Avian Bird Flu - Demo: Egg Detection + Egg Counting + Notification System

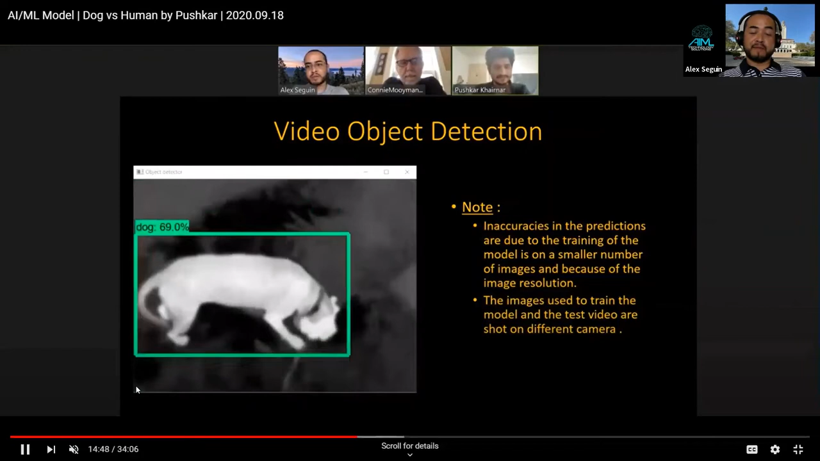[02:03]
pitch black outside so you can see a dog so you can imagine you can even use this camera if you had thermal to identify a predator any four-legged animal a rat something like that that would maybe threaten the eggs